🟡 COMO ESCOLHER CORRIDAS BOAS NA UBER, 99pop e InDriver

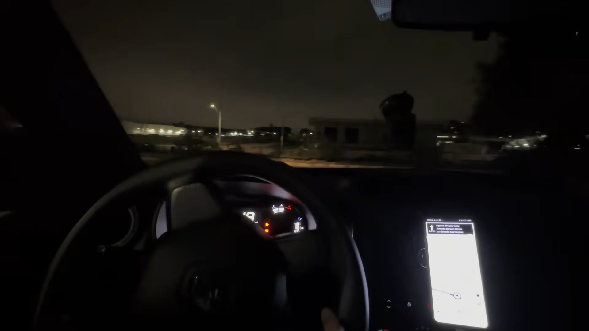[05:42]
Perto aqui do Jardim Silveira Um bairro onde tem muita indústria Eu peguei uma corrida pra cá A corrida estava pagando R$65,00
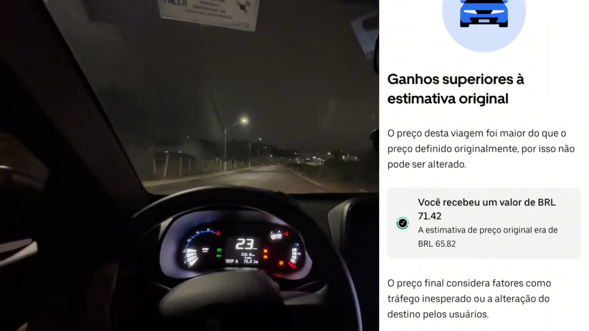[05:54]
Eu pedi reajuste Vou deixar aí na tela pra vocês E aí a Uber pagou o reajuste O passageiro pediu pra mim fazer a rota dele Deu um pouquinho mais de quilometragem, né?
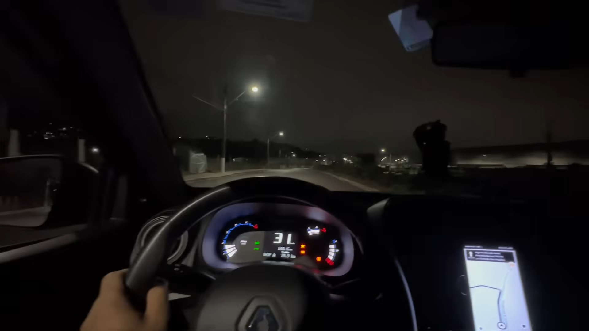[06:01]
E agora estou com uma corrida Estou indo buscar o passageiro Um
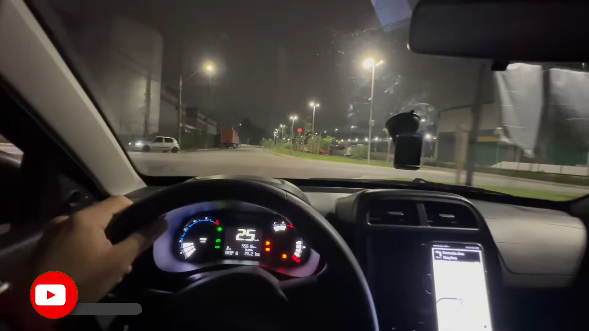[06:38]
As corridas que pagam R$2,00 o KM R$3,00 o KM São corridas de R$5,00,
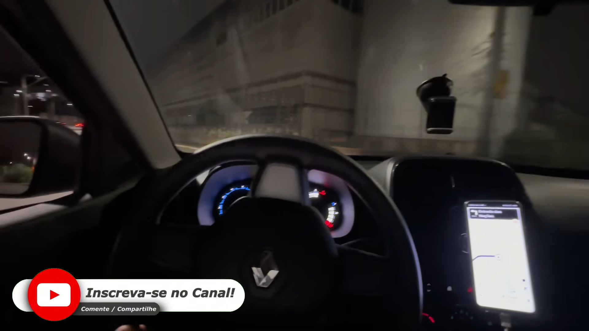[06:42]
R$6,00 R$8,00 No máximo Estou aqui na Dutra Na pista lateral aqui da Dutra